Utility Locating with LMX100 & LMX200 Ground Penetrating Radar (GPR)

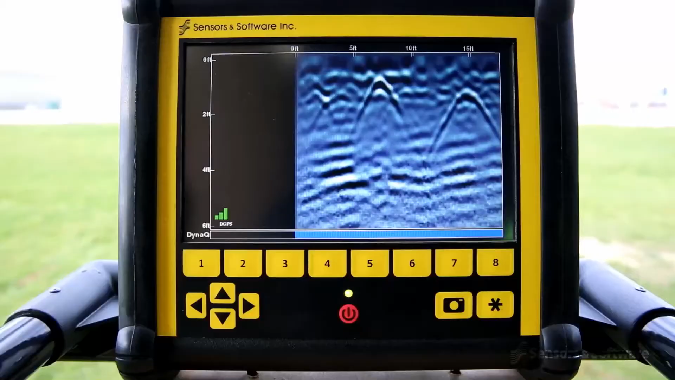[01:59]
View the screen as you are collecting data, note when you pass over a target, back up to mark the location on the ground and move on.
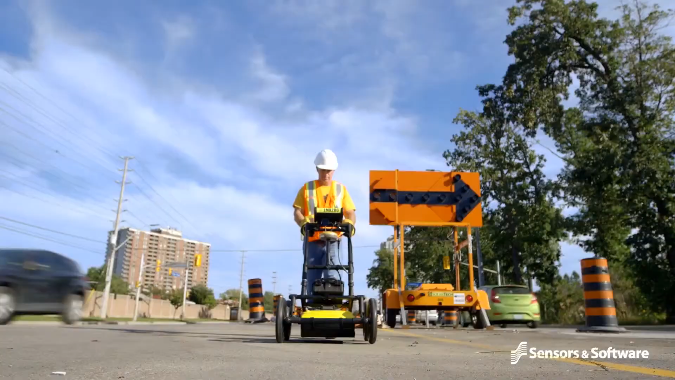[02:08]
The LMX200 is the premier GPR locating tool in the market today. Sensors and software's new and breakthrough dynamic target enhancement technology,
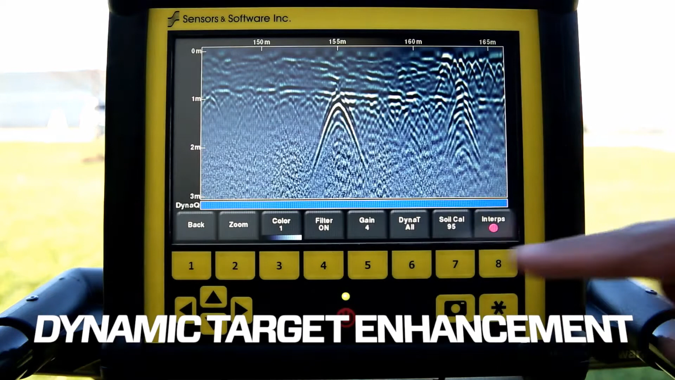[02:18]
Dyna-T, is like three GPRs in one. Dyna-T optimizes views of shallow, medium and deep targets.
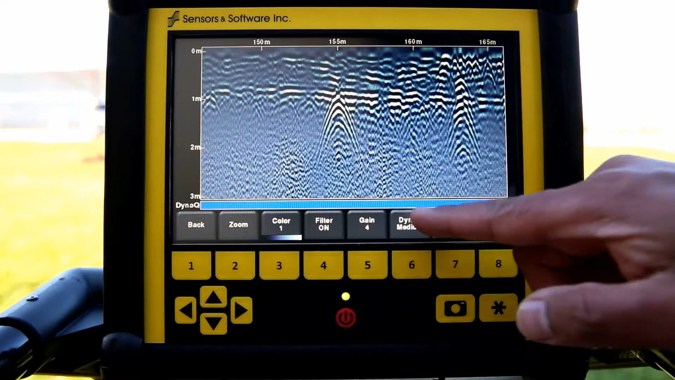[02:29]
These views can be toggled by the user and displayed individually or together,
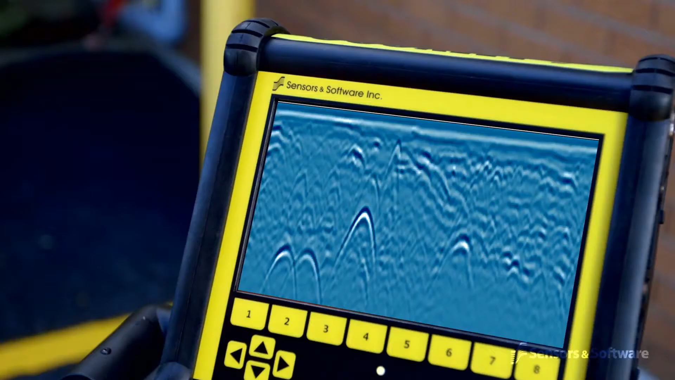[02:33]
giving you unprecedented insights and target confidence.
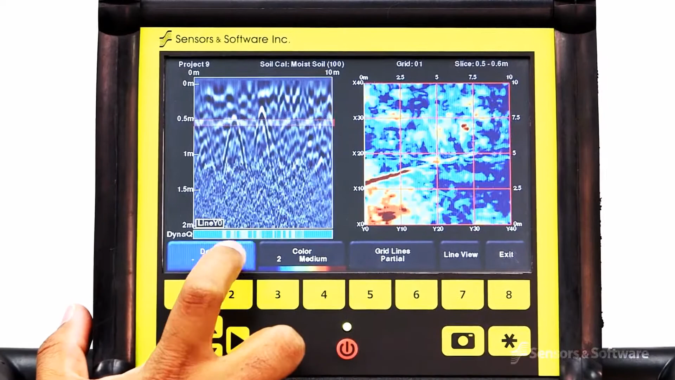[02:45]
Depth slicing reveals the orientation between multiple pipes and cables at different depths and outlines the extent of vaults,
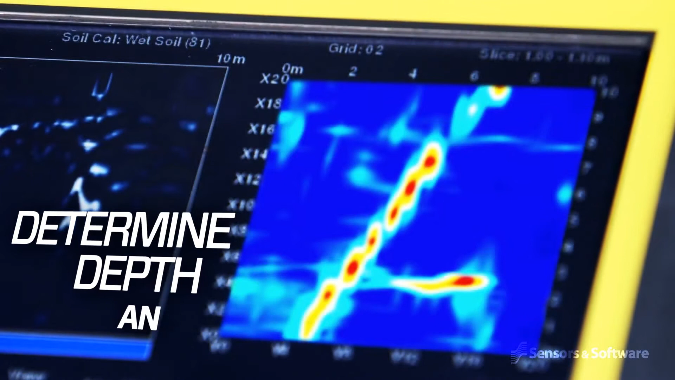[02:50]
foundations and buried tanks.
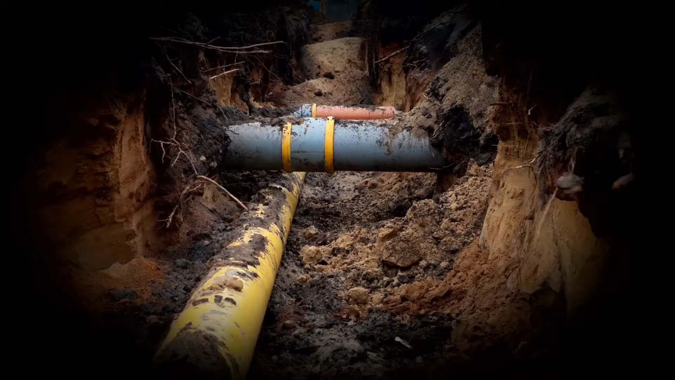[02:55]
Especially useful at complex sites. LMX200 allows you to locate utilities and assign
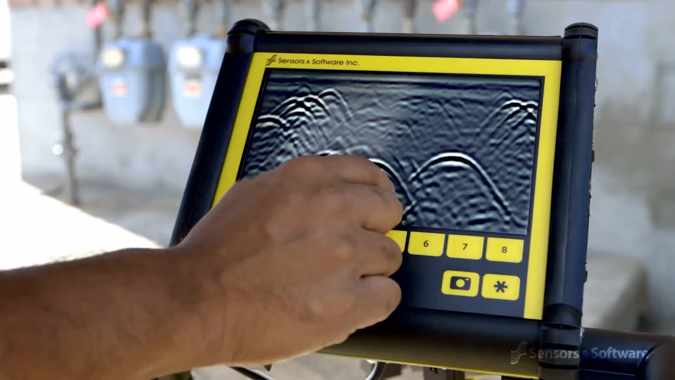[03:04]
color classifications directly on the touch screen in real-time as they are located.
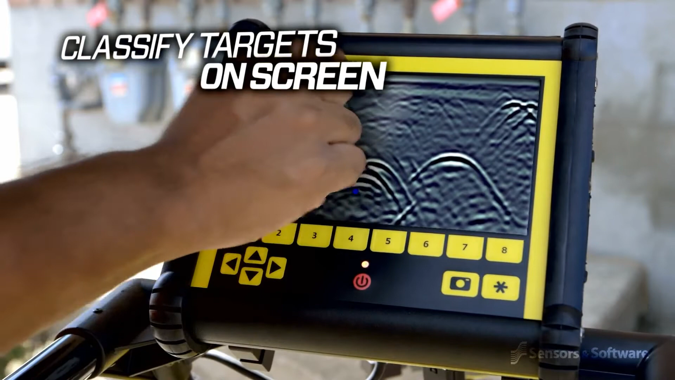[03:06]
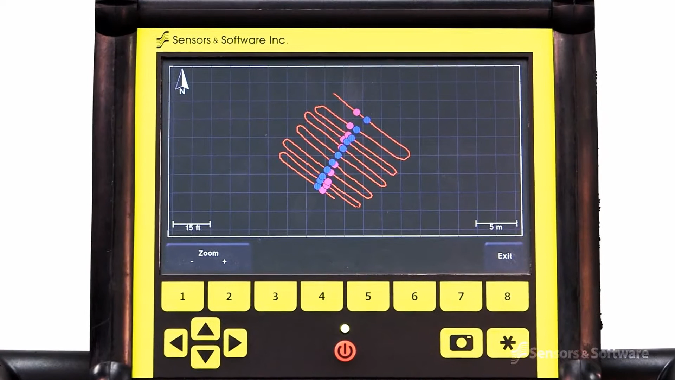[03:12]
These targets are immediately visible in plan views and are included in output reports. At any point during the survey,
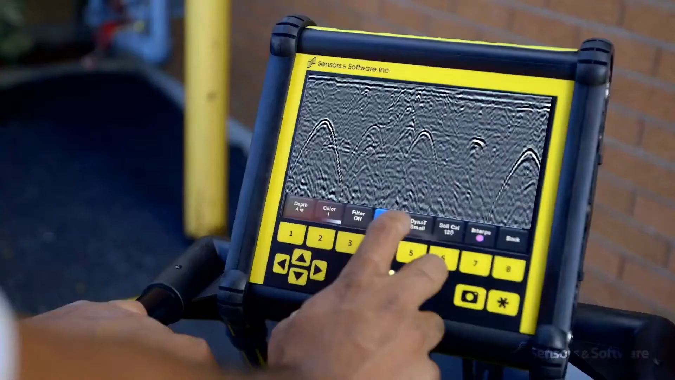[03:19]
you can save screen captures of line data, map views and depth slices,
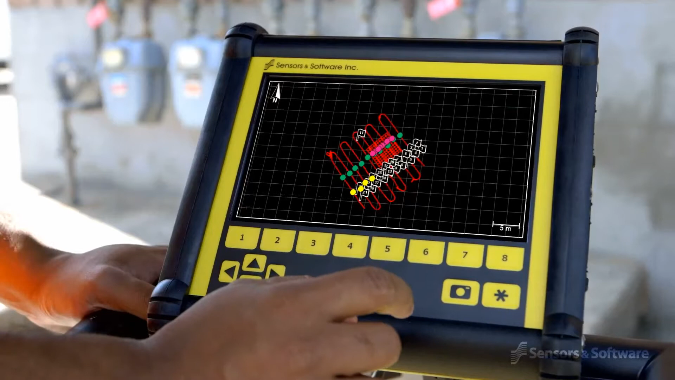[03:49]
This provides further confirmation of linear features, suggesting further areas to review before you leave the site.